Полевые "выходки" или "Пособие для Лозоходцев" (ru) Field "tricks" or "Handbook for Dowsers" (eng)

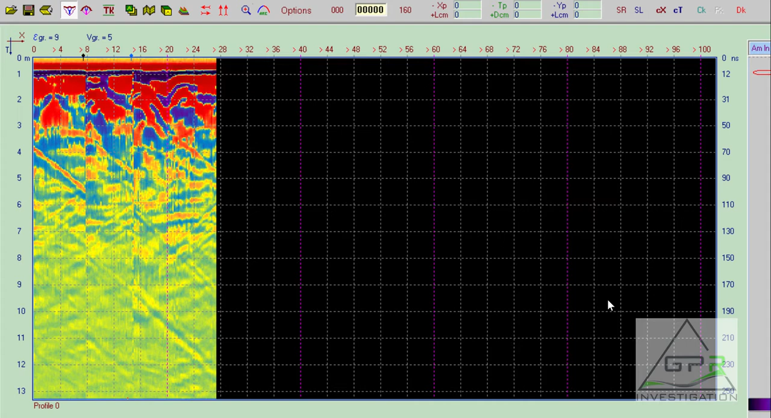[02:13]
итак у нас есть один профиль один разрез на котором есть три отдельных сегмента
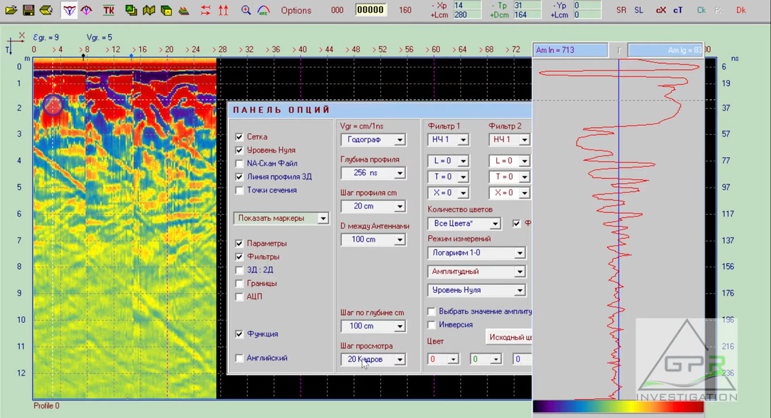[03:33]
итак что нужно сделать для того чтобы эти три профиля отделить друг от друга есть замечательная функция сдвинуть кадр вправо то есть выставляем шаг насколько нам сдвинуть эти профиля я ставлю 20 кадров до минимальное значение 20 кадров это 20 измерений которые вы нажимаете кнопкой на приборе вставлю 20 кадров подтверждаем сдвигается есть то же самое с этим кусочком нажимаю
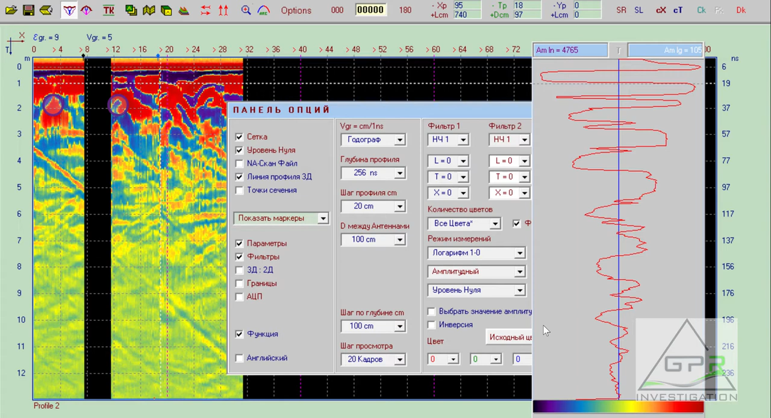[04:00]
сдвинули отлично так попытаемся привести эти разрезы к тому виду какими вы их видите на экране прибора иногда бывает что хочется увидеть то же самое что видел на приборе но не знаешь как это сделать так производные функции
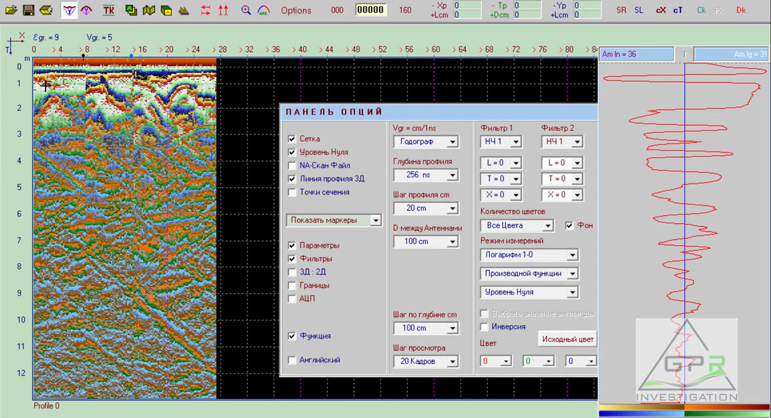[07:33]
что вам нужно сделать вы хотите ваши объекты приблизить чтобы их было лучше видно чтобы они не были поджаты к верхушке вы берете вот эту замечательную кнопочку ст изменить файл по оси y и нажимаете подтверждаете
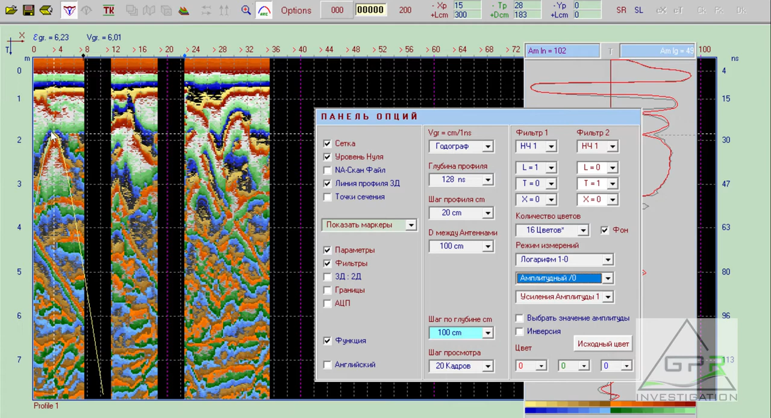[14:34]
сигналов которые вы можете увидеть с экрана прибора но наличие сигнала на экране прибора это уже хороший знак то есть если у вас вы не видите сигнала с прибора